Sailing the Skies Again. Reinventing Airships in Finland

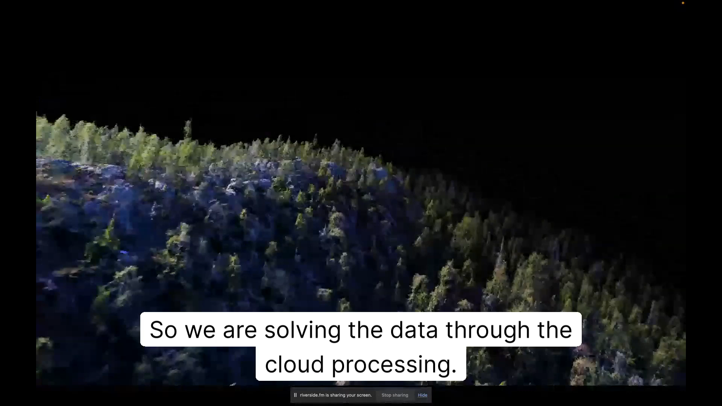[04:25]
So we are solving the data through the cloud processing while the airships fly. They upload the data to the cloud,